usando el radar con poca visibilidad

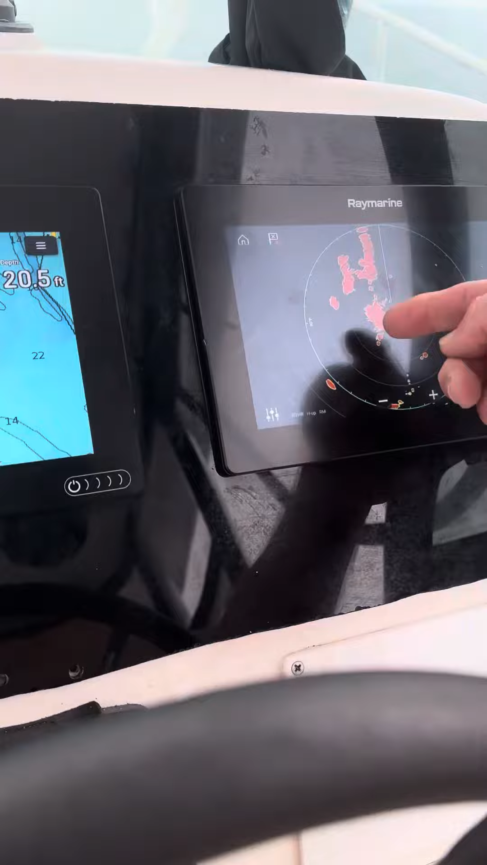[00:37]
esta es tierra en la costa de las floridas
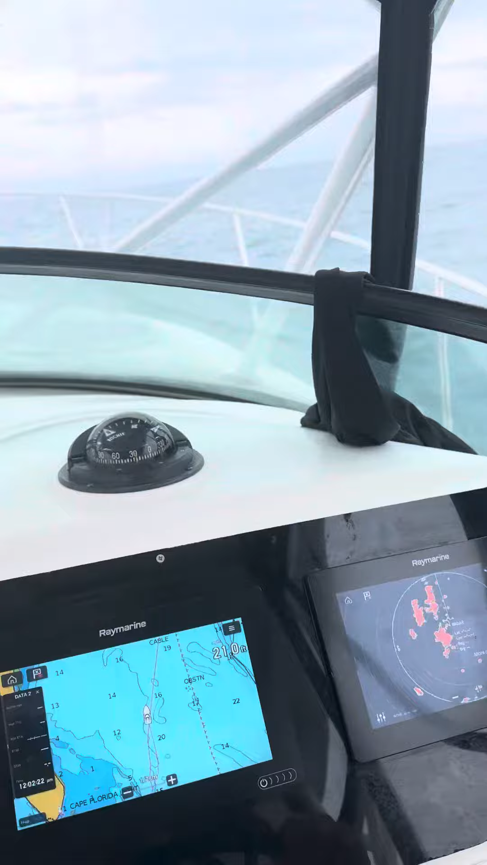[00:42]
estamos aquí pegando,
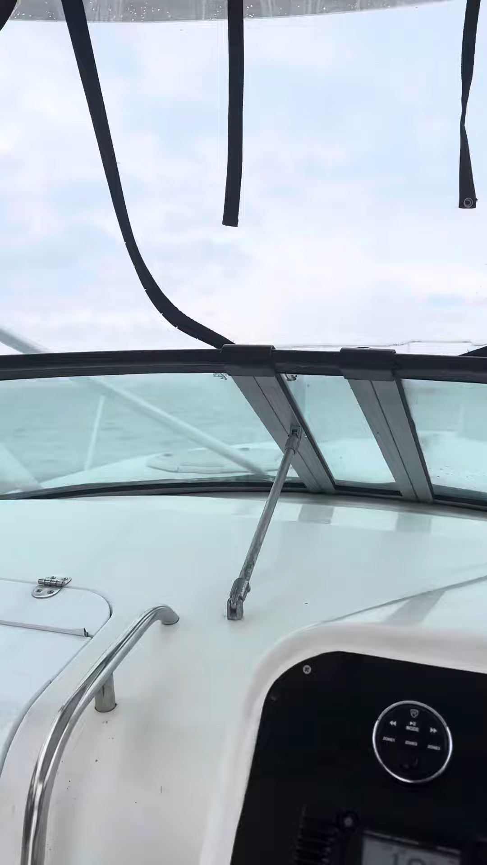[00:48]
estábamos un menos a dos pies de agua saliendo hoy en un rumbo tirado
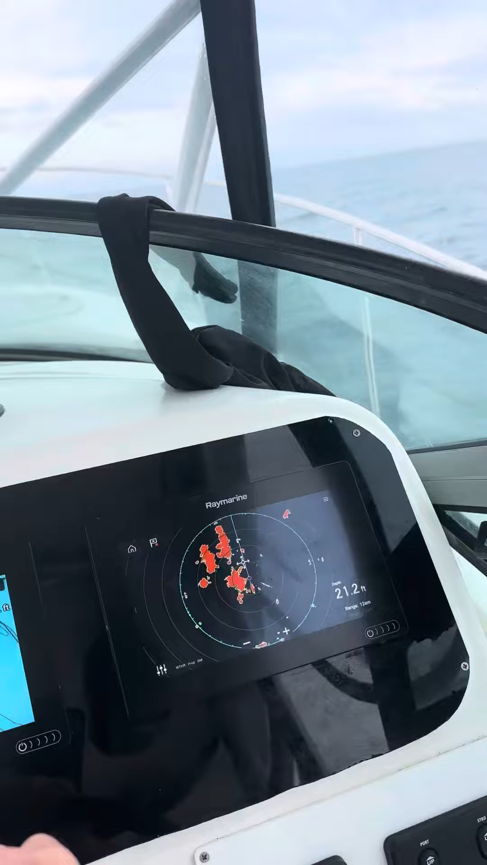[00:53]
ese punto que está ahí arriba es otra marcación que me está enseñando
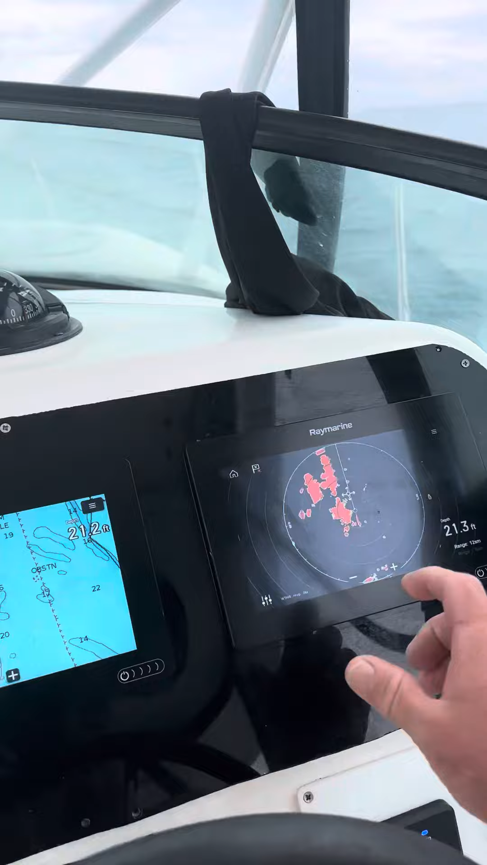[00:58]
cerrando el rango porque estoy corriendo cerca de la costa
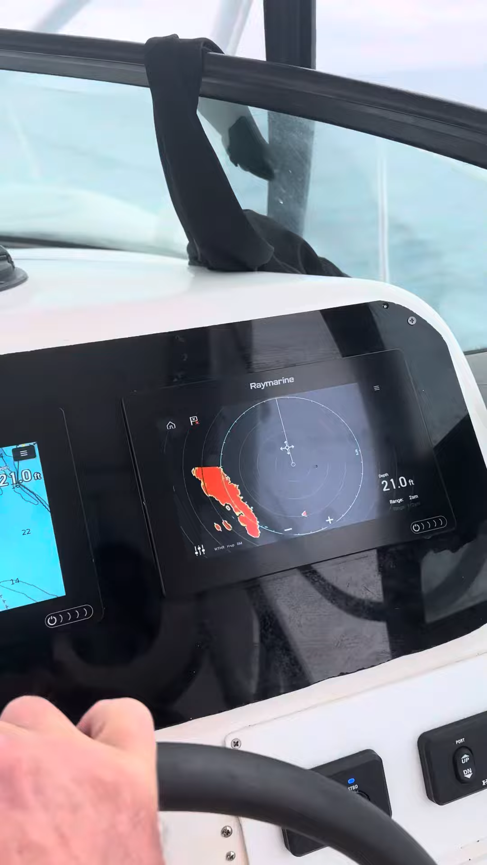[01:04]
estoy corriendo a las dos millas para ver que está al frente o al frente tengo otra marcación
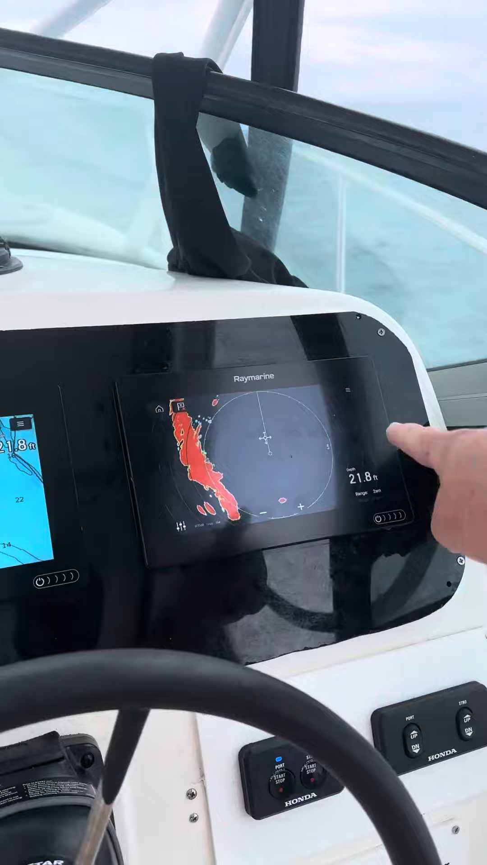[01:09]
otra marcación en este lado que está allá voy a mostrar más o menos como se utiliza el radar
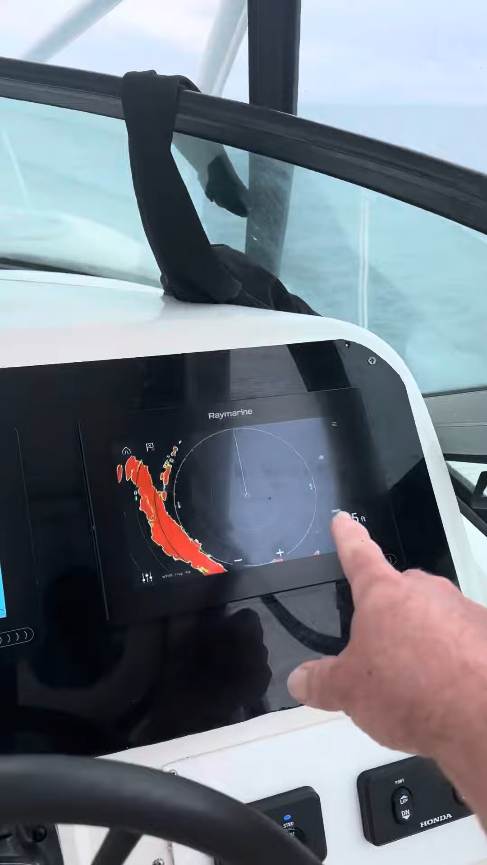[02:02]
mientras el radar no va dando va marcando las marcaciones en este lado esa marcación que está ahí la acabo de marcar